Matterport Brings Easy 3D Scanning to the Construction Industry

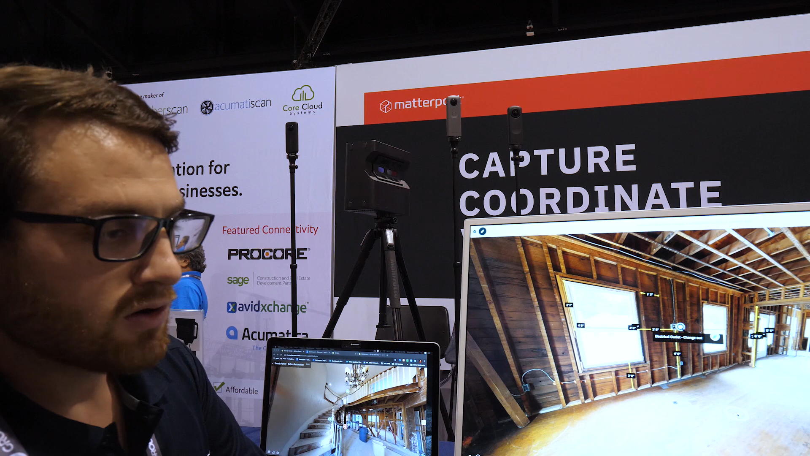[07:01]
RGB data which is color data and we're actually taking a 4k 360
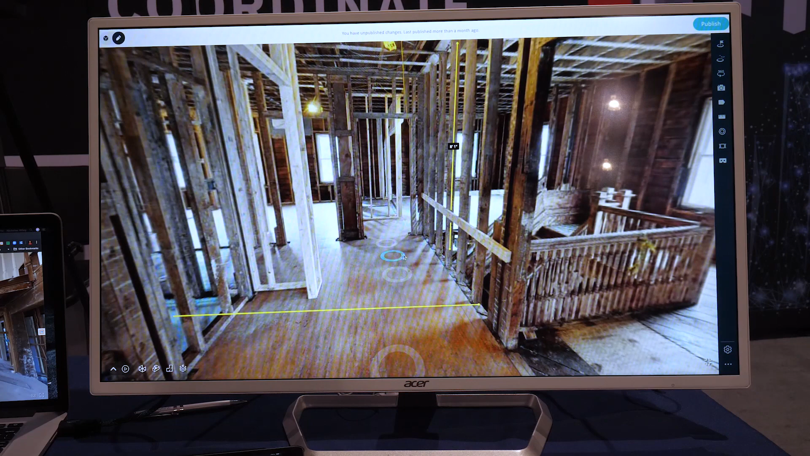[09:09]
with them is this ease of use being able to access very very quickly so what I'm doing is I'm actually moving throughout the space and you can see things like measurements this is about an eight foot one inch beam right here and then we talk about data this is the data that you can actually either create yourself or
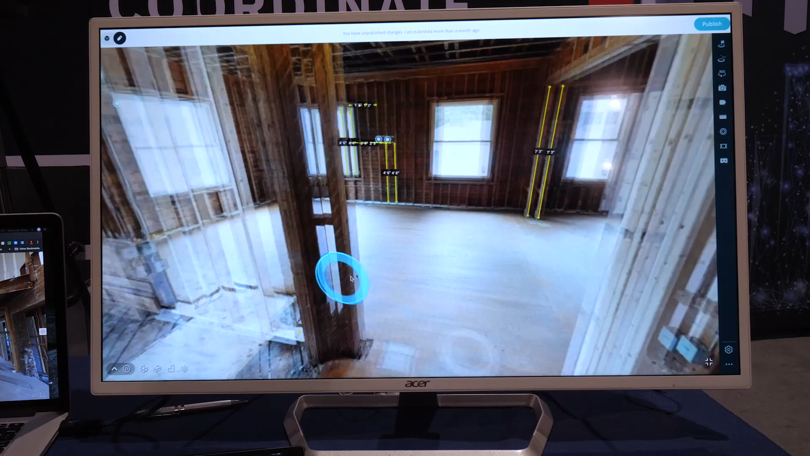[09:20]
you can tag specific objects I'm going to move over here I'm going to go over to the left so an owner project manager whoever is in charge of this particular
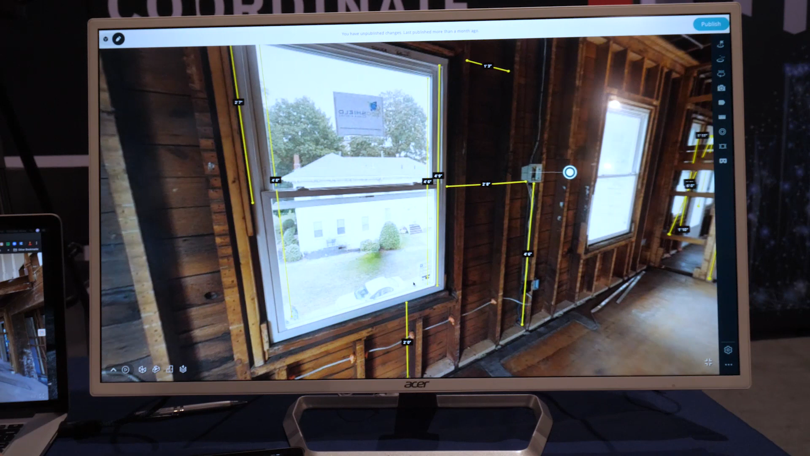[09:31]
project may want to look at what we have here as an electrical outlet so what I can do is I can actually click on this object and I can provide either change orders I
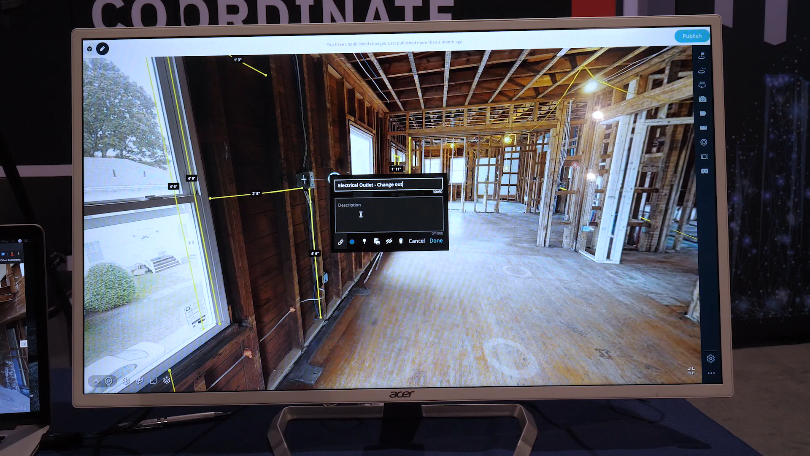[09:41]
can provide instructions or I can even go as far as sending this out to a subcontractor that may want to bid on the work being done so anything from measurements anything from photos those can all be inserted inside of here depending on the use case when I'm actually looking at this space I want to show you guys a couple other things here so this is the actual measurement tool I think it's important to know so depending on who you are in the project we're not trying to be a laser scanning company you know obviously we integrate with uh with BLK and